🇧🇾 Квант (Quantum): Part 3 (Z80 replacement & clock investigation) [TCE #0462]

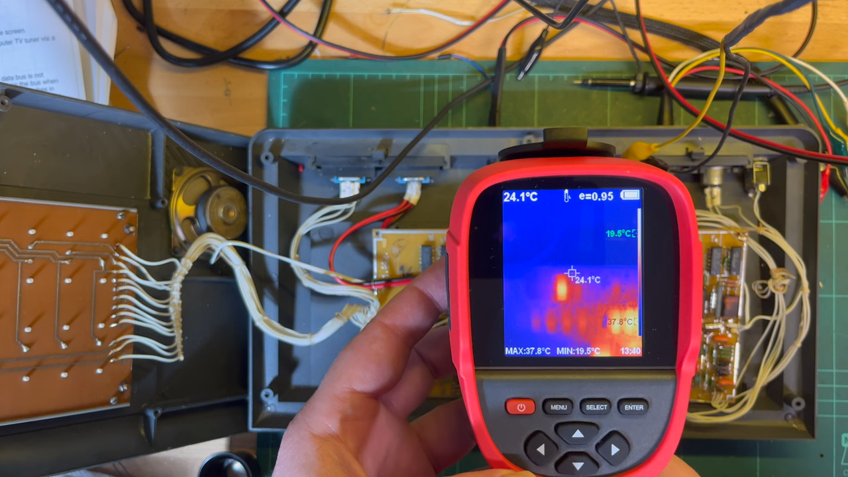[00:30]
On screen: spot 24.1°C, max 37.8°C, min 19.5°C
do it like this so i can synchronize start recording so we've got the z80 there
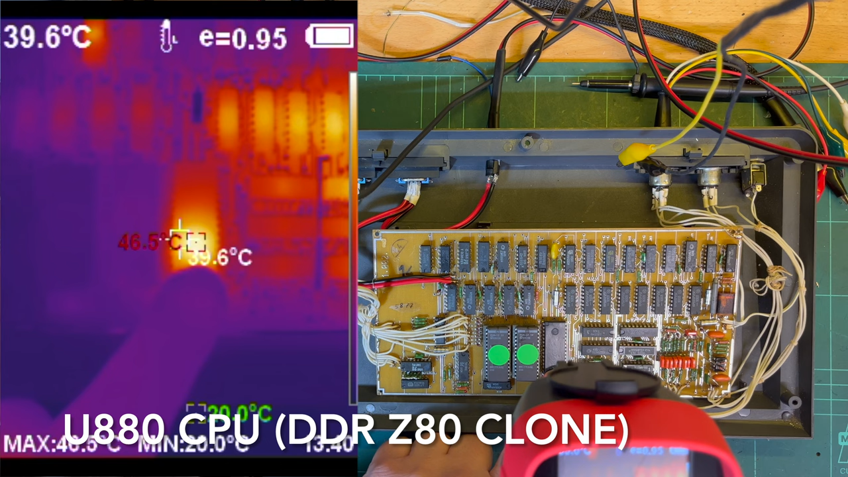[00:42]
On screen: spot 39.6°C
it's not too hot 45 degrees there's one chip up here
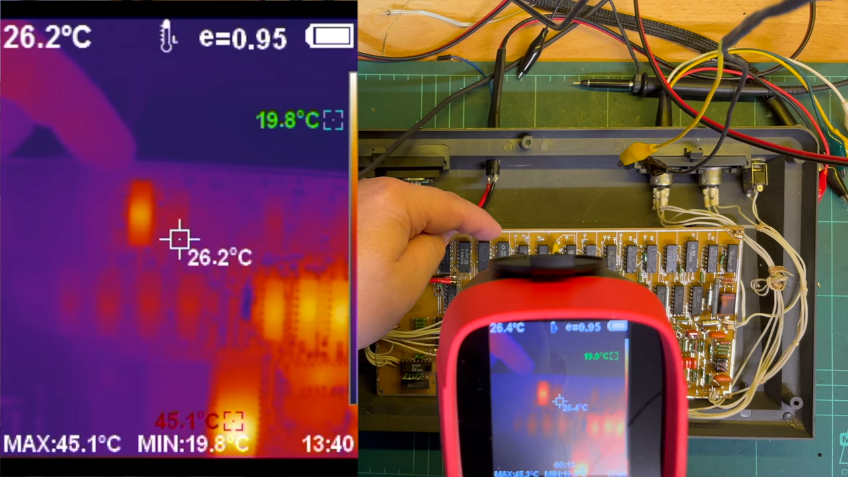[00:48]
On screen: spot 26.2°C, max 45.1°C, min 19.8°C
this one there is it that's just standing out a little bit what's that one there i'll check
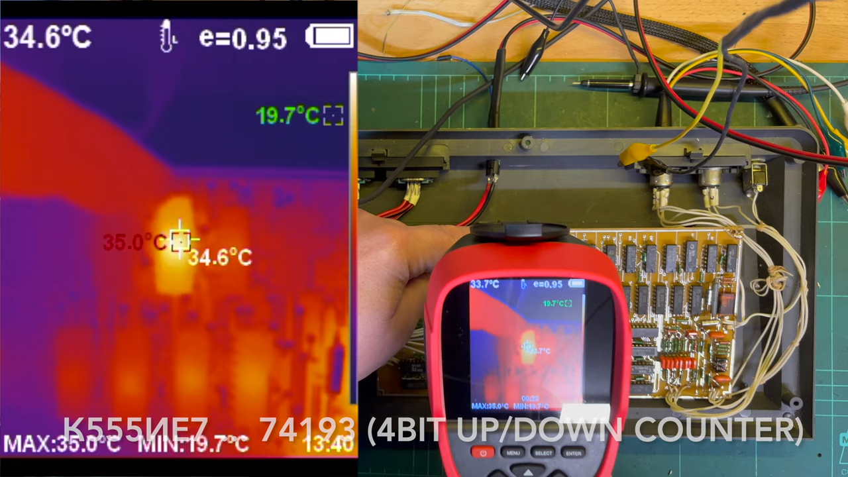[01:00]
On screen: max 35.0°C, min 19.7°C
otherwise we've got the ram it looks like that's the ram there a tiny little hot spot up here which one's that one that one's up on there
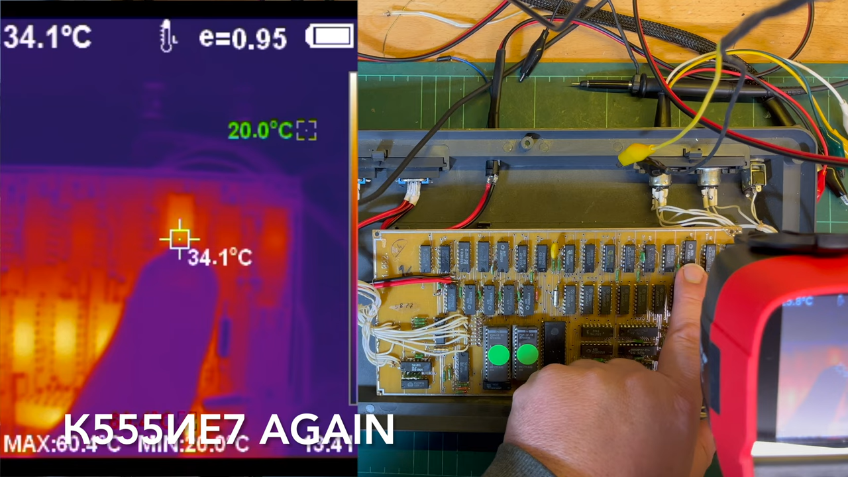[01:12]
On screen: spot 34.1°C
okay third from the end so i've got third from the end on that side one two
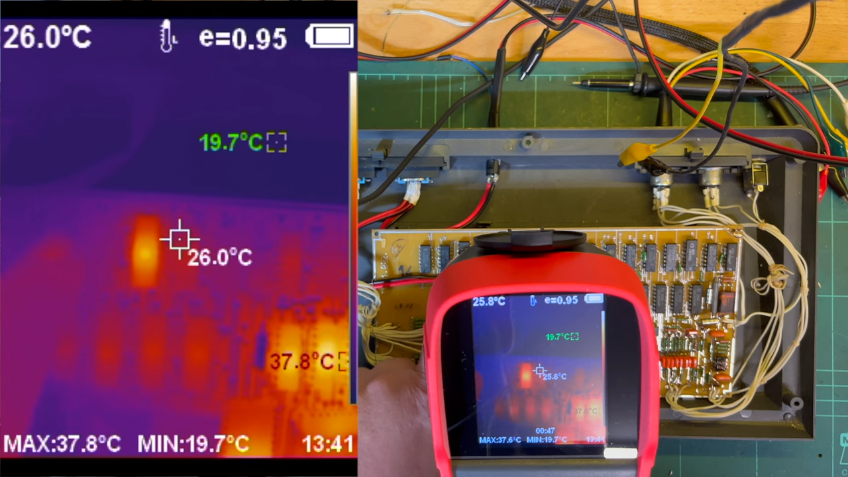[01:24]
On screen: spot 26.0°C, max 37.8°C, min 19.7°C
three four five fifth from the end on that side so i've got the rand there got the
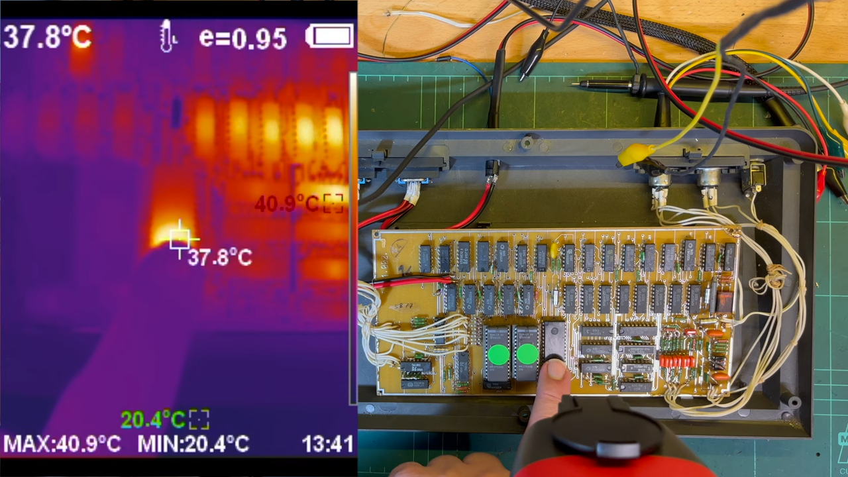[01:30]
On screen: spot 37.8°C, max 40.9°C, min 20.4°C
z80 there um this is probably the hottest spot there that's what 70 something degrees what is that must be a transistor there we go oops sorry
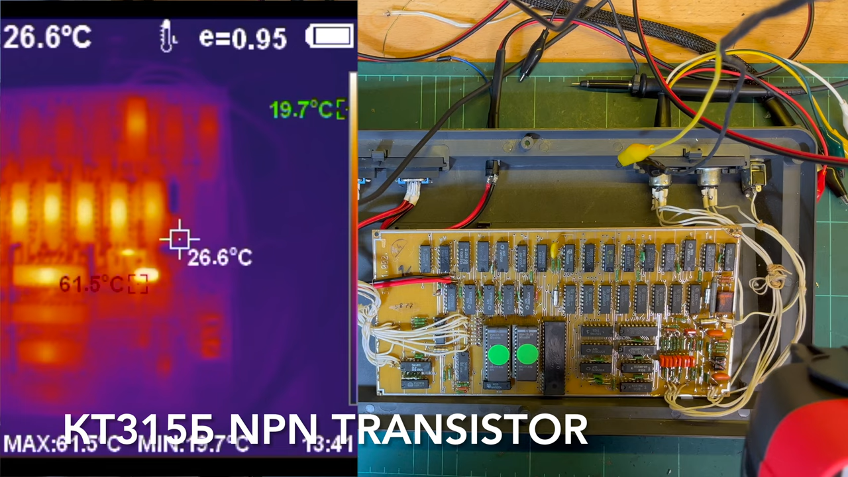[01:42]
On screen: spot 26.6°C, max 61.5°C, min 19.7°C
yeah that's the transistor right there small little red one it's very hot that's the hottest part on the board i think um yeah
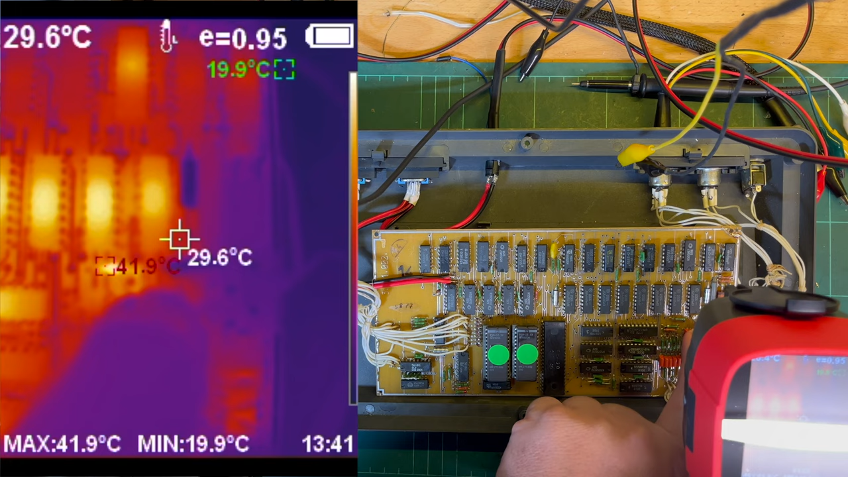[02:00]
On screen: spot 29.6°C, max 41.9°C, min 19.9°C
that's a transistor there okay we'll check that one out otherwise
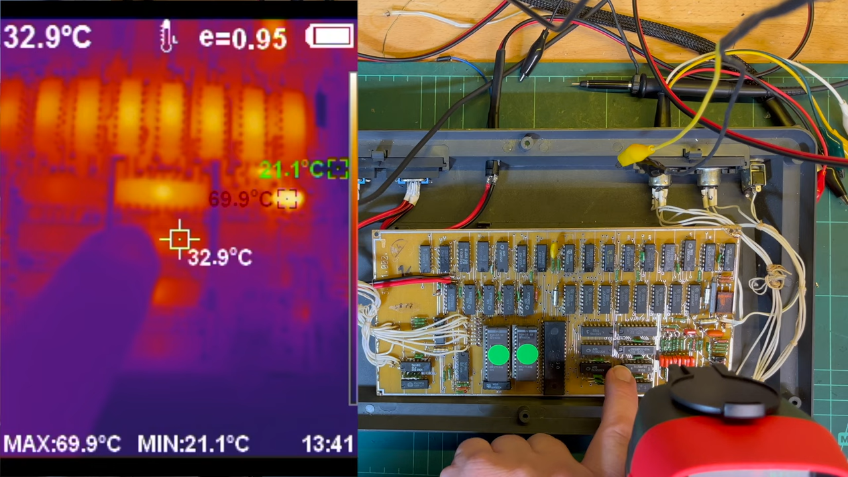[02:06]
On screen: spot 32.9°C, max 69.9°C, min 21.1°C
forth from the bottom otherwise
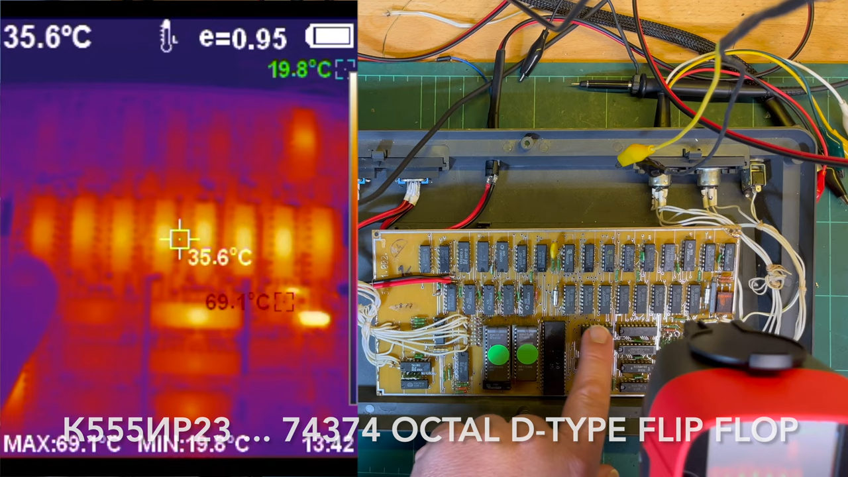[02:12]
On screen: spot 35.6°C, max 69.1°C, min 19.8°C
yeah this is all the all the d-ram here so yeah hottest thing is the transistor
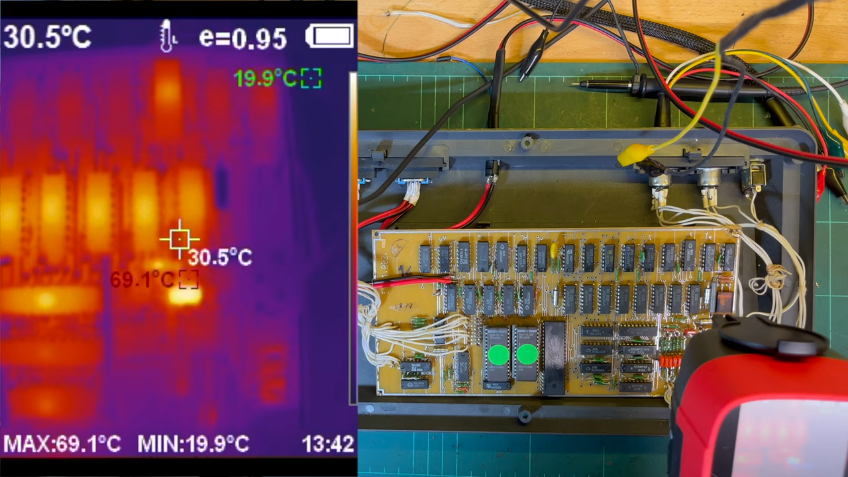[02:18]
On screen: spot 30.5°C, max 69.1°C, min 19.9°C
but nothing else really stands out i'll